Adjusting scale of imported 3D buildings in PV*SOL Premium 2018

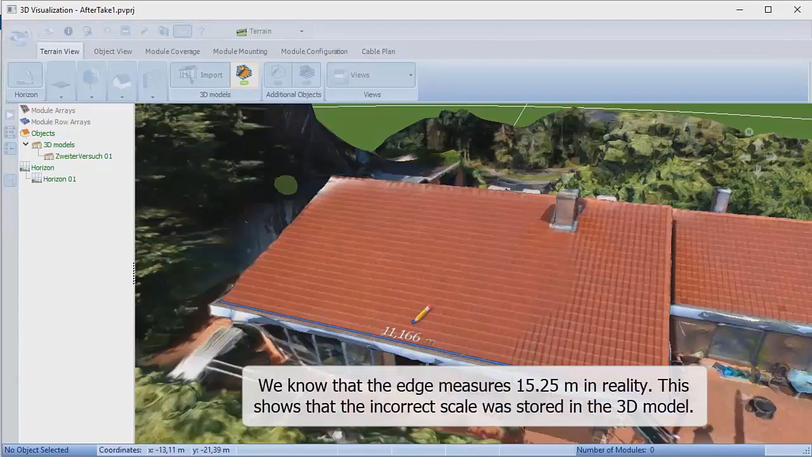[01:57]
In this case we wanted 15.25 so we can see there's a mismatch. So we're going to correct that now. We can right click and edit. And we can adjust the maximum height setting.